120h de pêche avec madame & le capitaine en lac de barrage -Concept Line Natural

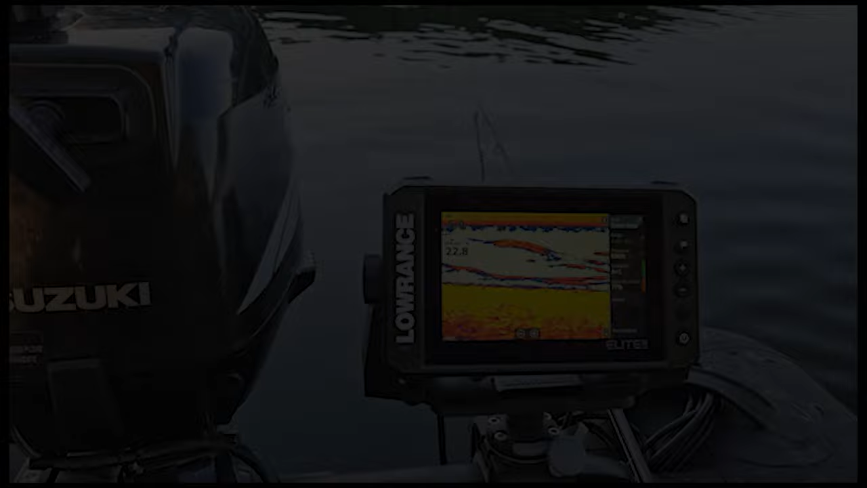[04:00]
Là, ça descend en pente douce. Hop, on a passé la bouée.
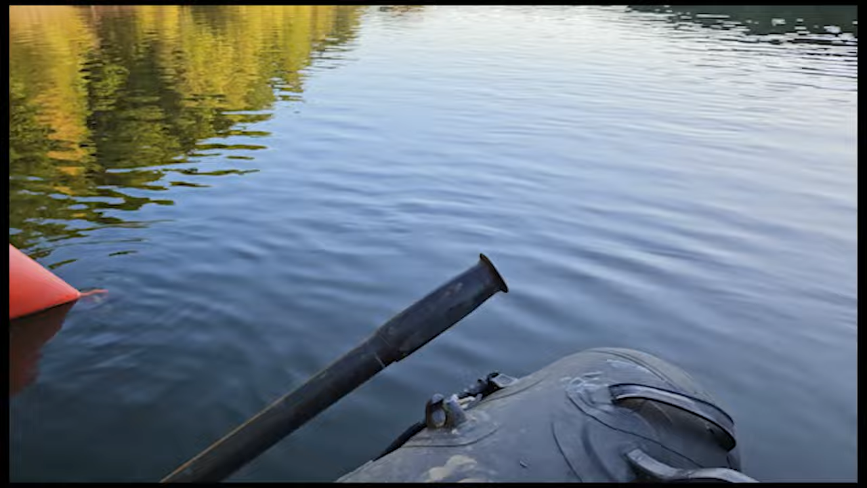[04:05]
Et là, ça descend légèrement.
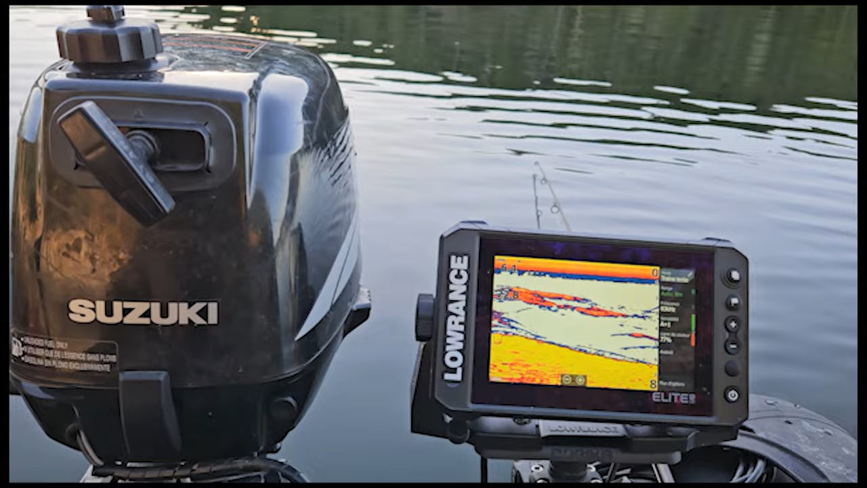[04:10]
6m30, 6m40, et puis après on avance encore et là ça casse fort.